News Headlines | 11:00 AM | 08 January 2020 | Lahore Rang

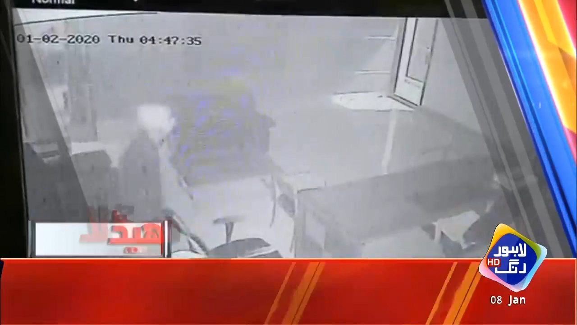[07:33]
کوٹ لپت میں دورانے ڈکیٹی سیکیریٹی گارڈ کا قتل واردات کی فوٹیج لاہورنگ پر شادباب میں چار روز قبل ہونے والی ڈکیٹی کی فوٹیج منظر عام پر پولیس ملزم گرفتار نہ کر سکی